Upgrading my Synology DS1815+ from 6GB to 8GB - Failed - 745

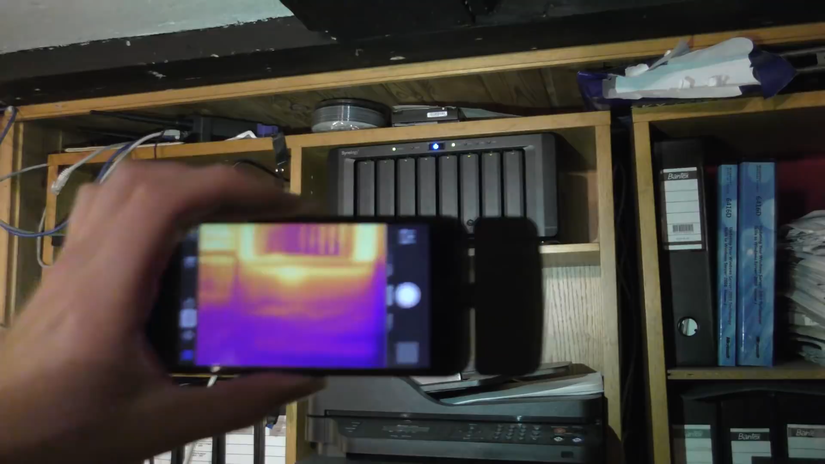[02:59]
a thermal camera and we can actually see that the NAS is doing really
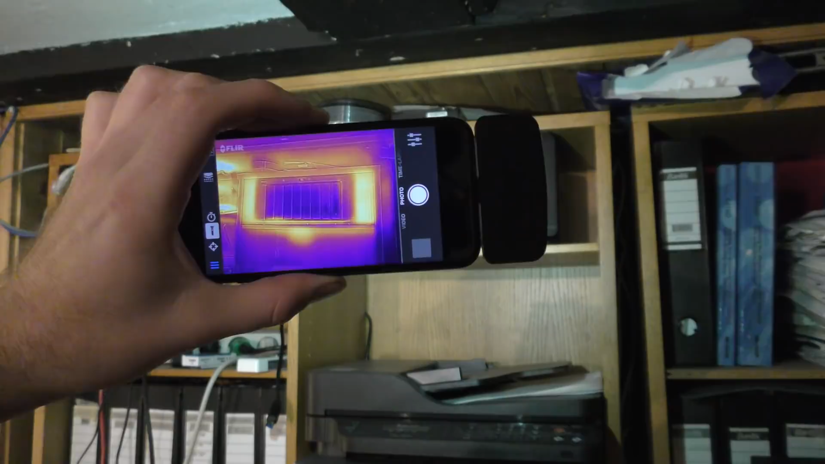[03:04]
fine and there is heat coming out the sides here but the air intake of the NAS can you see that yeah probably you can